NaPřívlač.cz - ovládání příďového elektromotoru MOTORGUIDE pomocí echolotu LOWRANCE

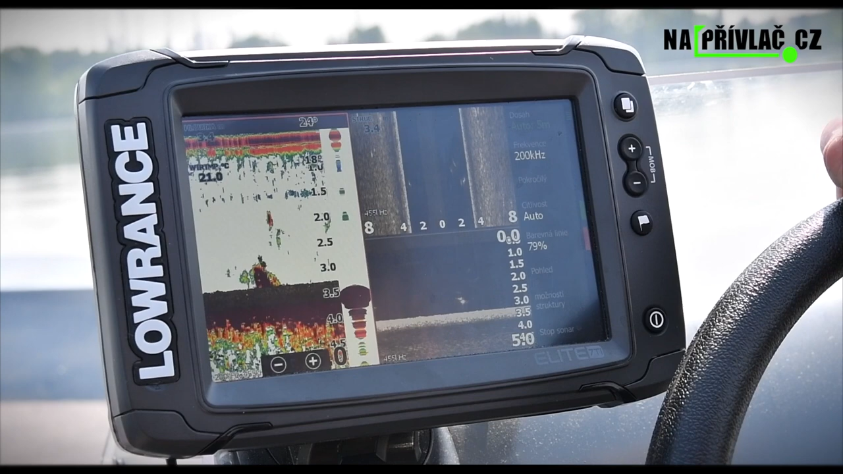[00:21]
V tomhle krátkém videu my si ukážeme ovládání přídějovýho elektromotoru Motor Guide za pomocí echolotu Lorentz. Ušetřím na to spoustu času prémie, jednoduše si můžeme zascrollovat zpátky do historie zobrazení,
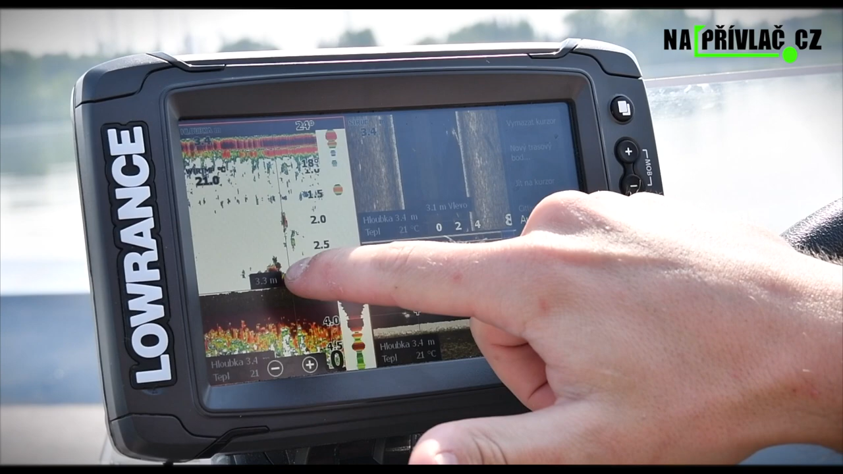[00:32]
On screen: depth 3.4 m, water 21°C
najdeme si místo, které bychom chtěli prochytávat, já si ho označím jako nový trasový bod,
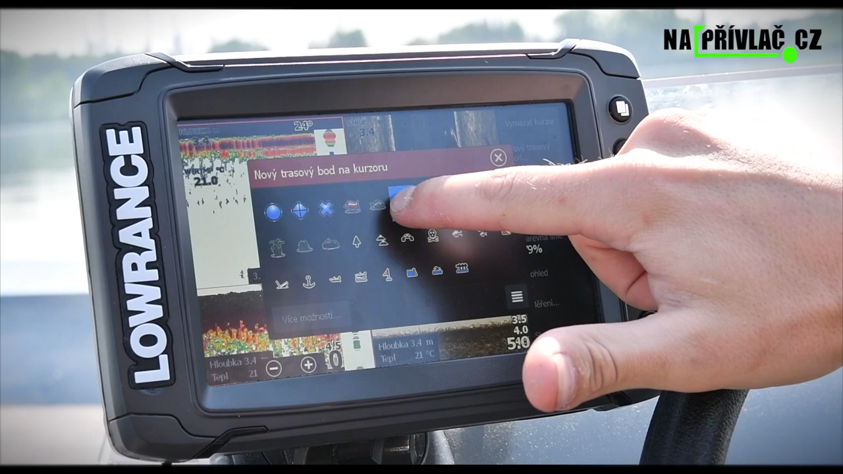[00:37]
On screen: depth 3.4 m, water 21°C
označím se třeba takhle tím symbolem Hejna Ryb, je to bod 016.
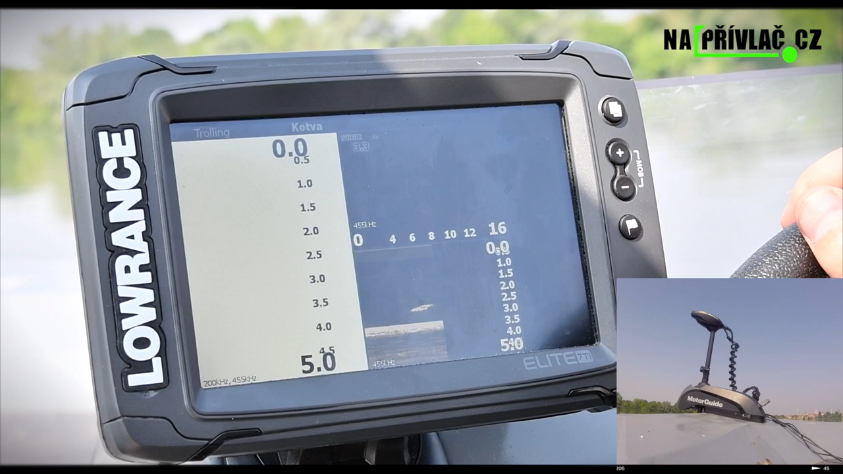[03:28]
můžeme si přepnout zobrazení na Scent Imaging a Downscan a už
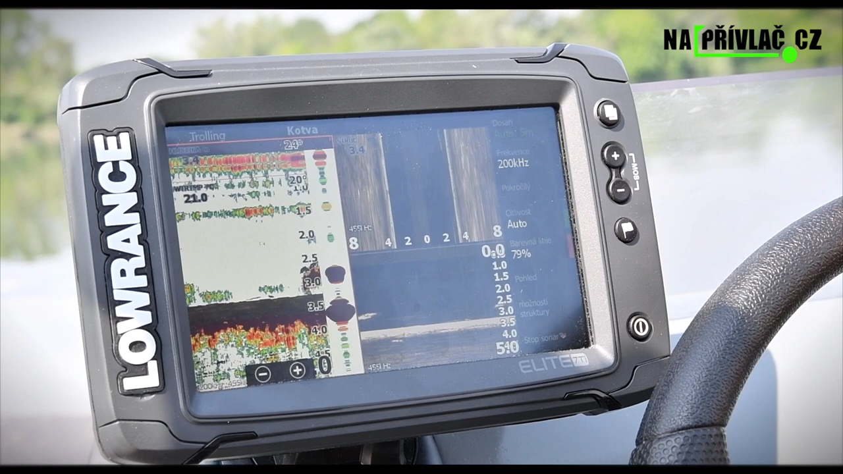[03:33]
můžeme veselé chytat a ve starosti si užívat jenom samotný rybaření.